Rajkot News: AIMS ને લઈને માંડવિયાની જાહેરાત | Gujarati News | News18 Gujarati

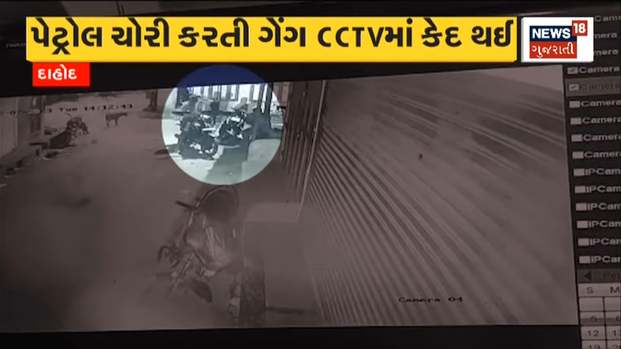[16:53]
जे पन वहानों होई, ते वहानों माधी पैट्रोल ले ये फरार थेजाता दाहुद चेहर माँ पैट्रोल चोरी करती गैंक सिसिटीव माँ कहत थे, शहर माँ कास्बा विस्तार माँ रात्रिना समये मॉटर साइकल पर आवेला,
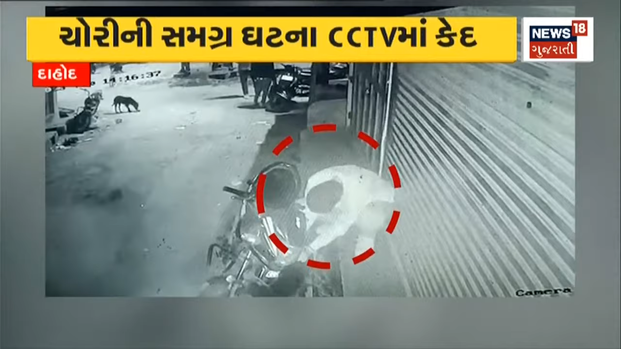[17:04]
इसमोए पार्क गाड़ियों माँ थी पैट्रोल नी चोरी करता, युवा को सिसिटीव माँ कहत थे